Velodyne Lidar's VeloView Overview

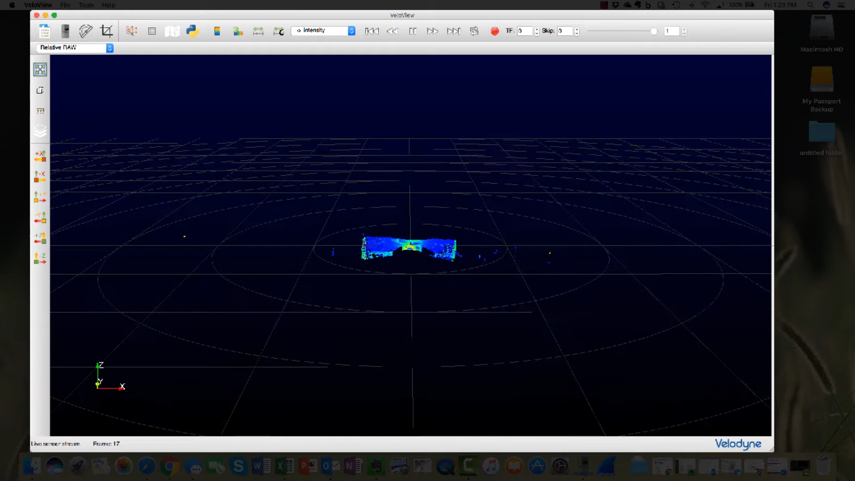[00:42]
Bellevue displays the information in six Cartesian formats of red X, yellow Y, and green Z.
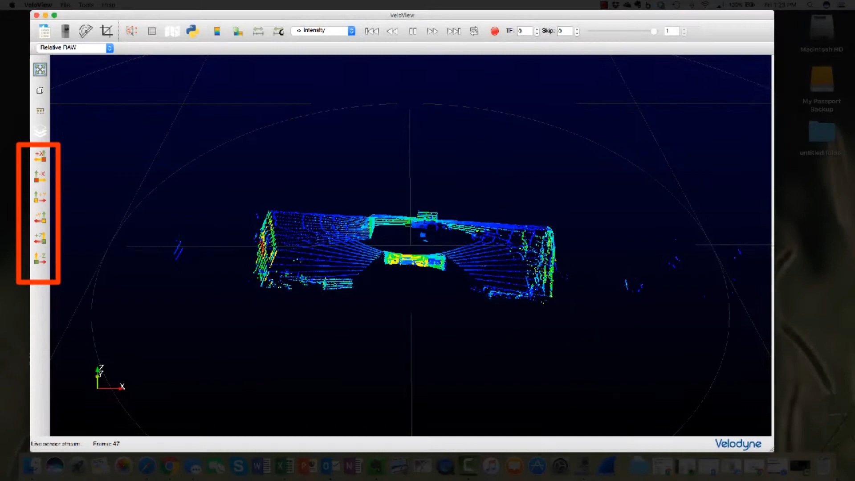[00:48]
Choose the orientation that is appropriate for your application.
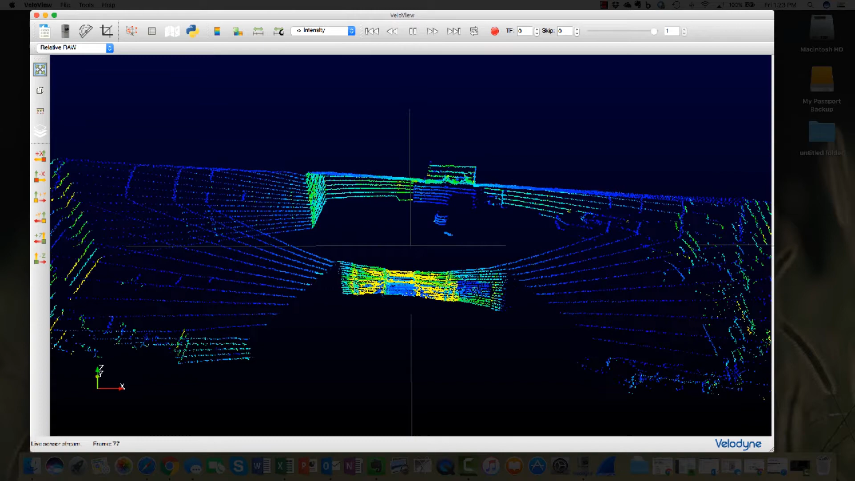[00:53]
The most common orientations have a green Z arrow pointing up. Velovue measurement data from the sensor can be saved in either PCAP or CSV file formats.
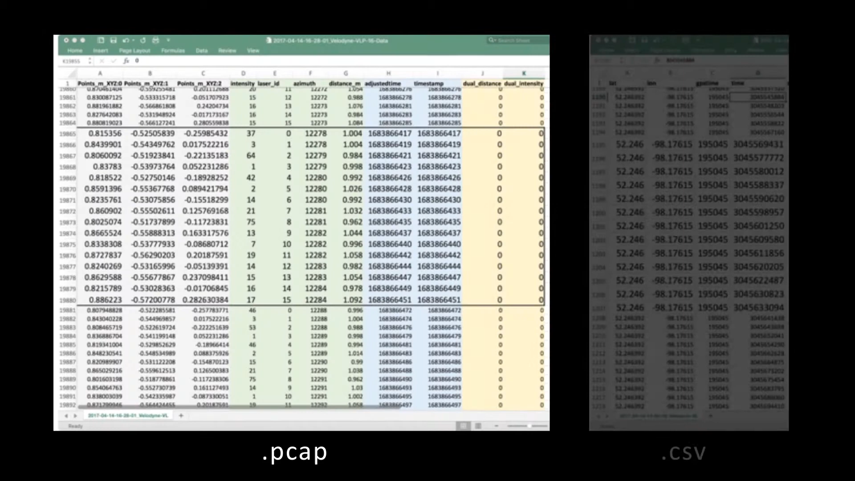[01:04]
PCAP is a capture packet file format where Velovue can save and playback measurement data. The steps to get this data are easy.
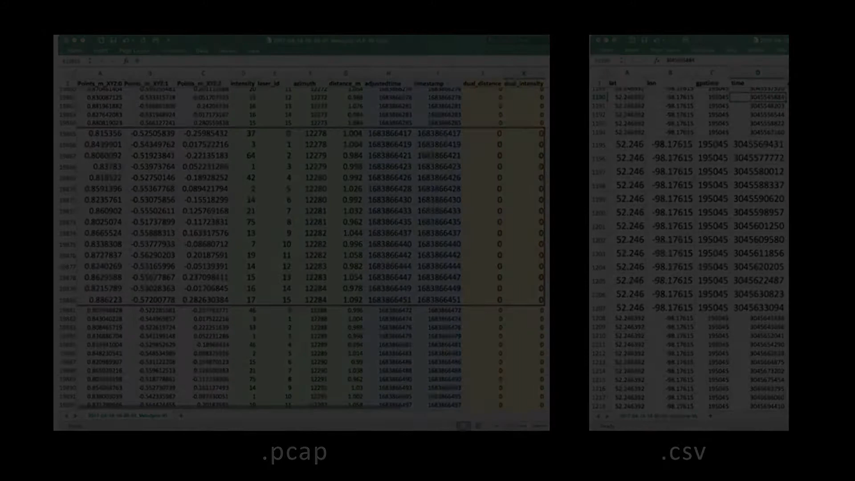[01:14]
To save the data as a PCAP file, select the record button from the menu bar.
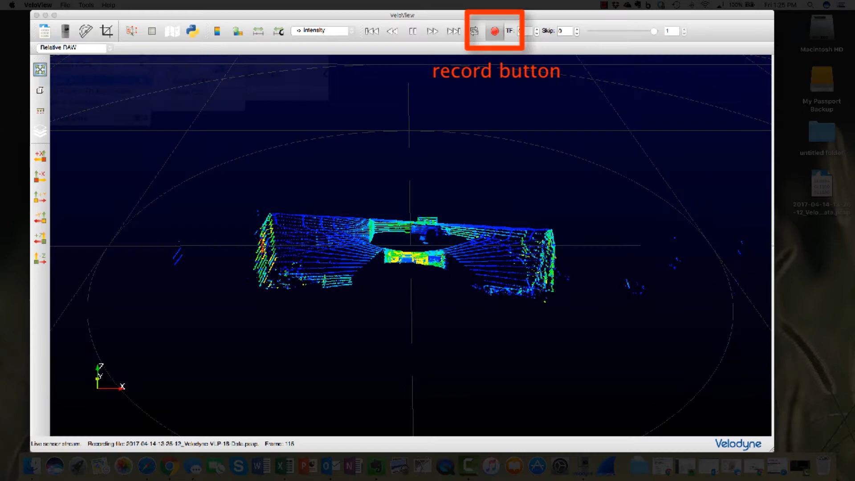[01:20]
If needed, rename the file and save. Press the button again to stop the recording. A PCAP file can be replayed in Velovue by selecting the first icon on the menu bar,
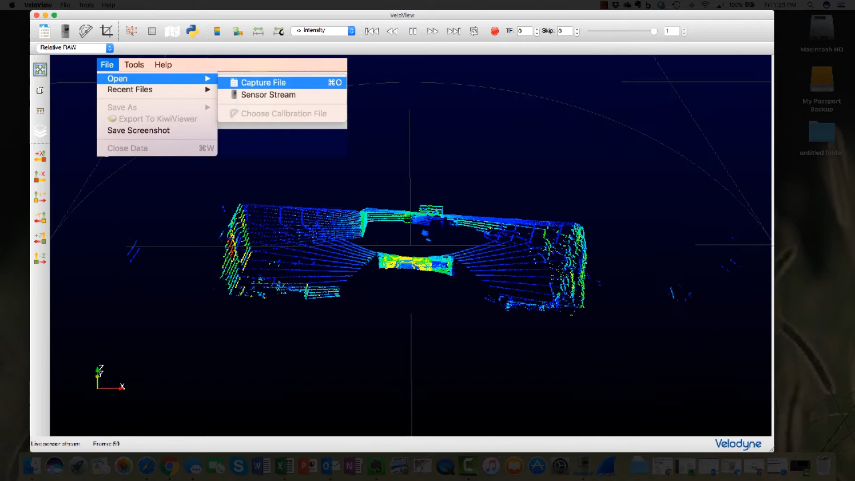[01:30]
or by selecting File, Open, Capture File.
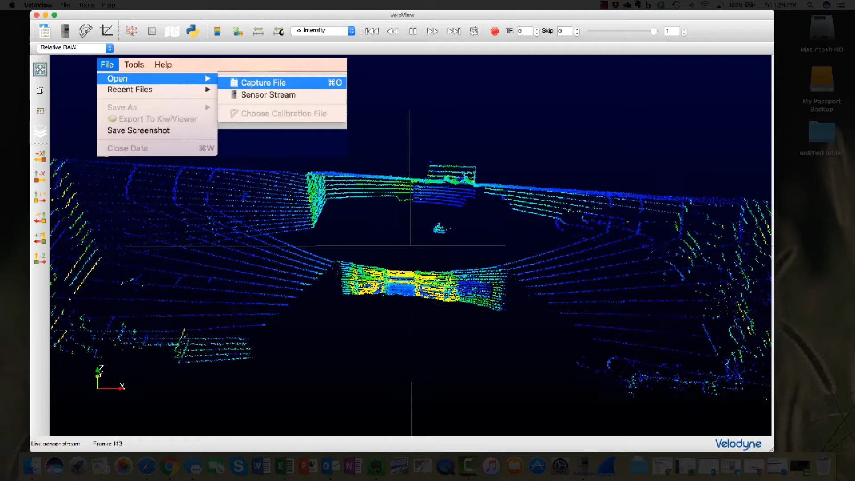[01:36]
Velovue can only replay files in PCAP format. By selecting the spreadsheet icon, a running stream of data is available to see.
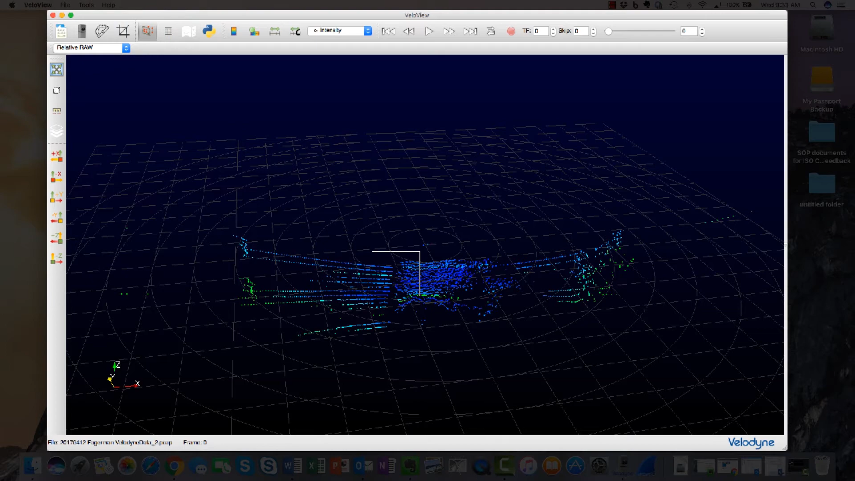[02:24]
To select points, select the icon and select the appropriate points. Be careful.
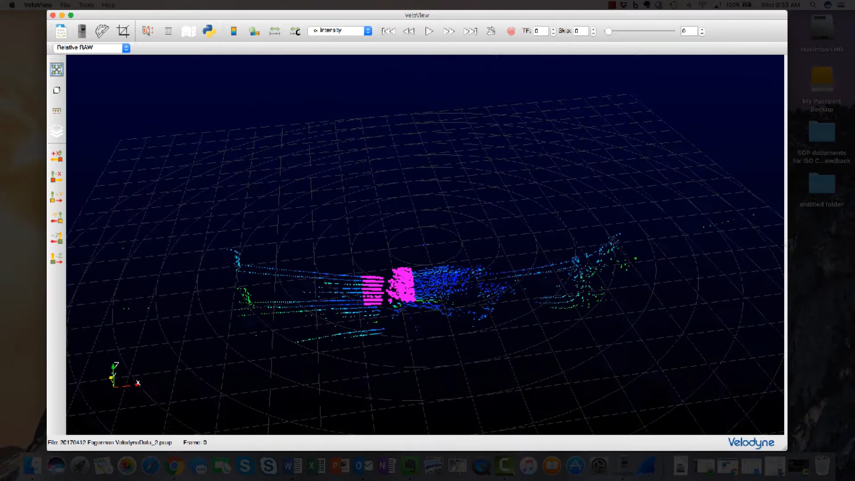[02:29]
While you are selecting points in two dimensions, Velovue is selecting points in three dimensions.
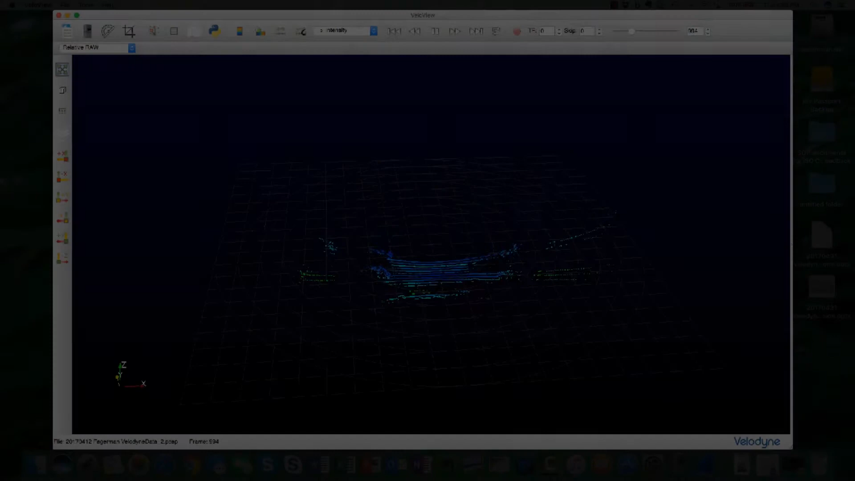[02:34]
Individual laser channels can be shown on Velovue by selecting Tools, Laser Selection.
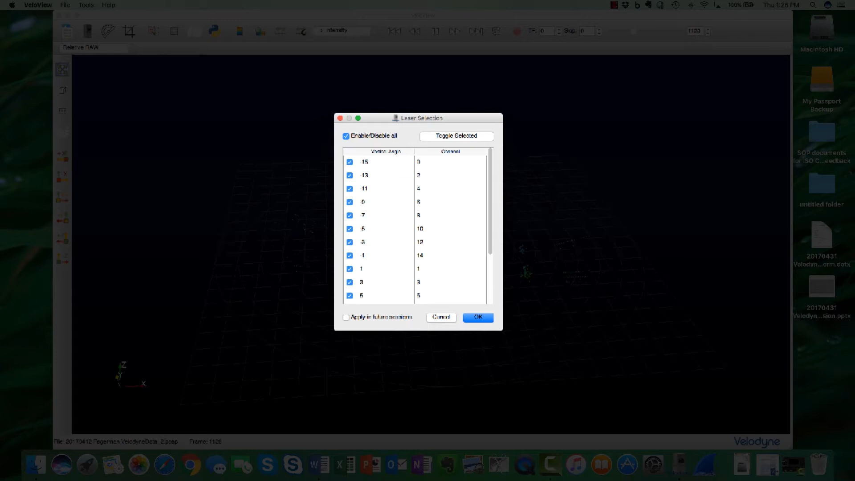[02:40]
A window is displayed, and individual channels can be selected. Here we see the results of one channel being selected.
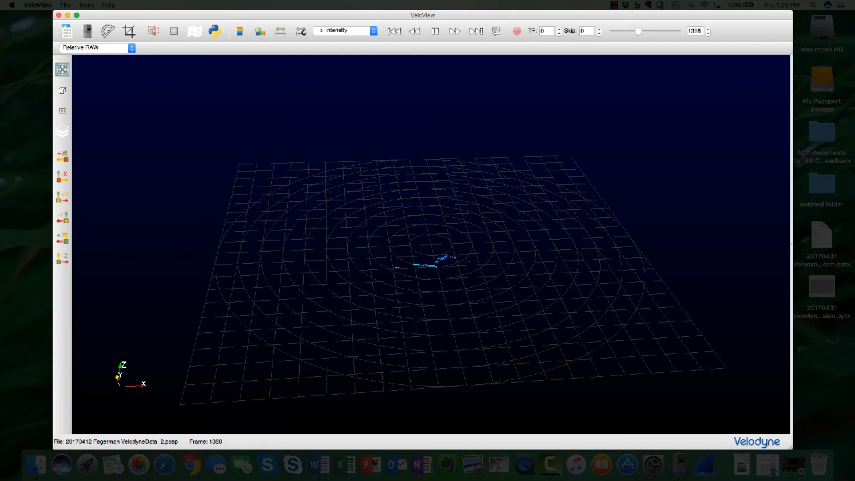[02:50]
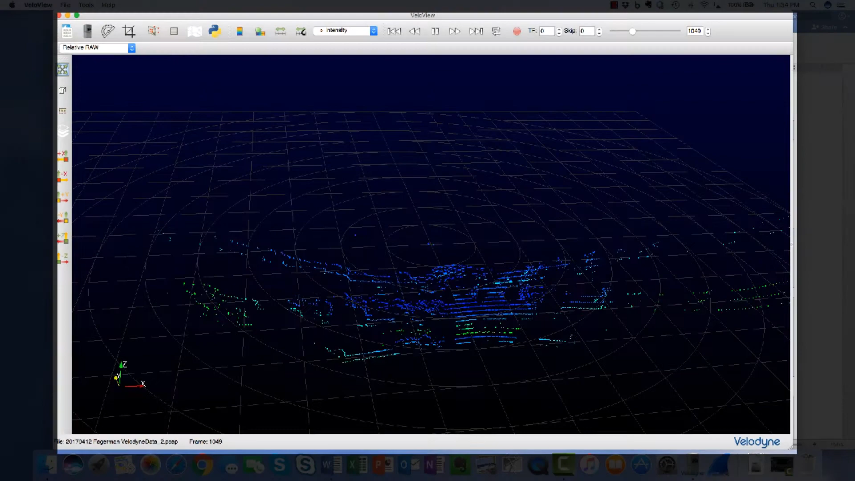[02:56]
Velovue has a cropping function if viewing a particular field of view is important.
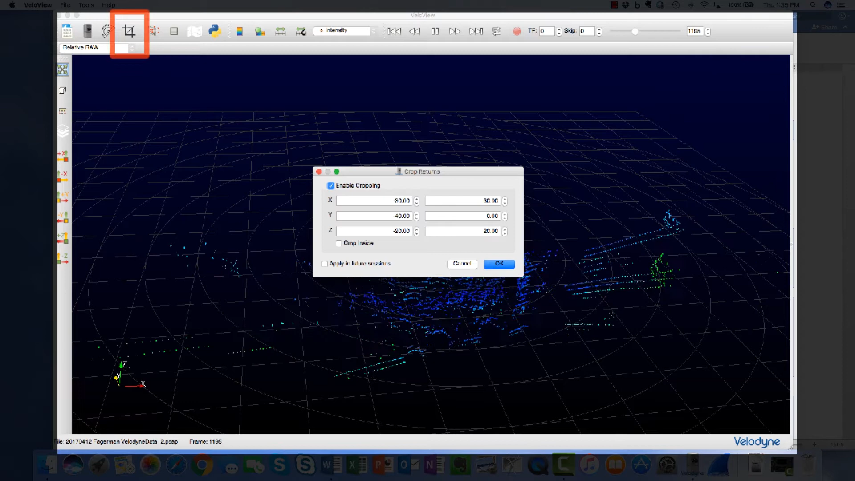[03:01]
Select the crop icon. Check the Enable cropping button. Select the boundaries to be cropped. The cropped values can be inverted by selecting Crop inside.
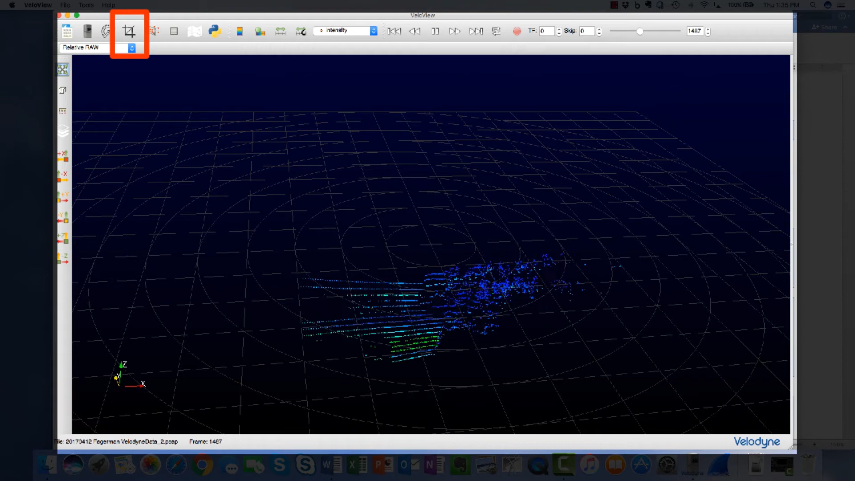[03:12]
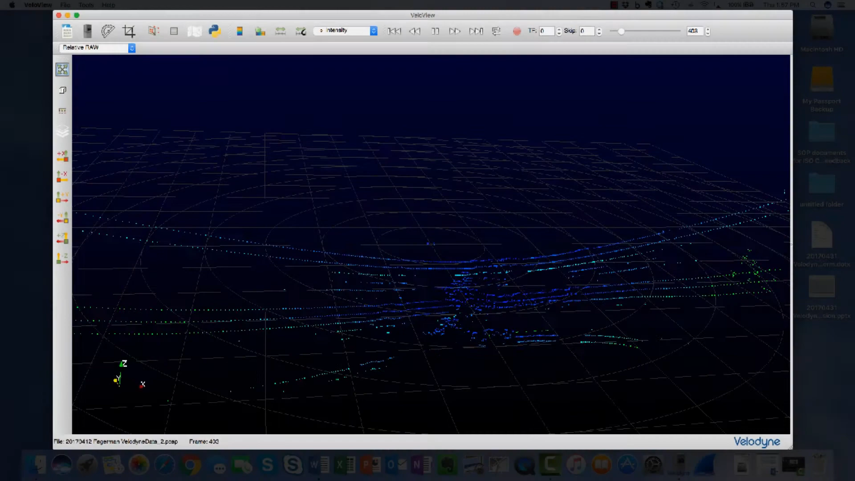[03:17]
Velovue is a measurement data viewer, but the viewer can also be used to display other information like laser return intensity, also known as calibrated reflectivity.